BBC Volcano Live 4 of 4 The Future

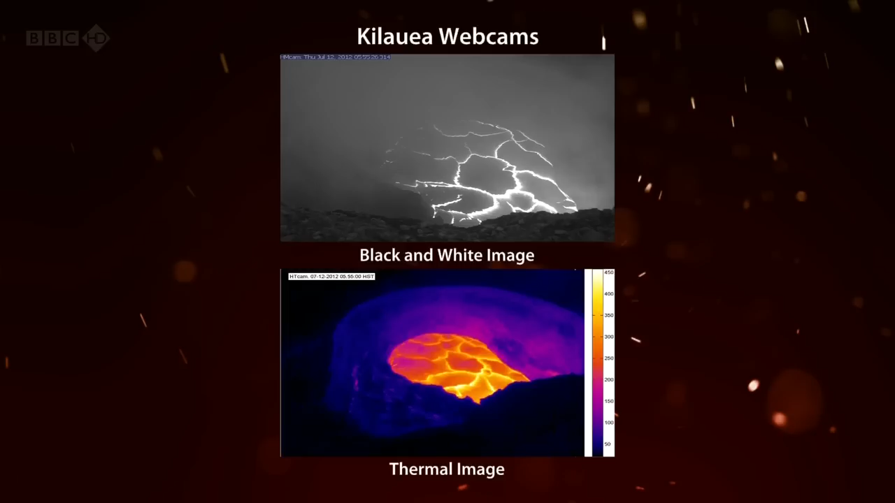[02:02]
So we've got cameras that's going to show us the latest pictures. You can see from, there's a camera at the top showing just what it looks like normally, and then the thermal one below shows the lava kind of churning away. Just, and the heat there is extraordinary, several hundred degrees Celsius. So that's what's right behind us. And you can have your own personal view of the Kīlauea lava lake whenever you like by going to our website,
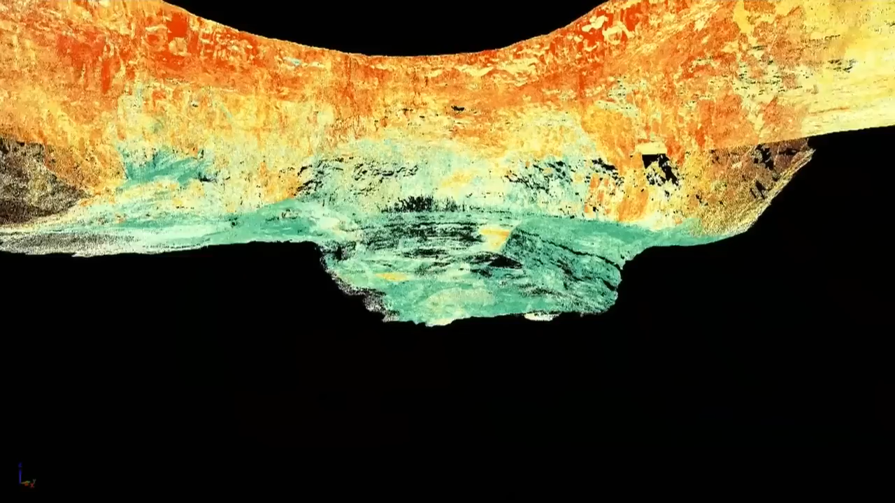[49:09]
Now, when you look at that, it's like, well, that's potentially a problem. On the other hand, it could remain stable for a long period of time.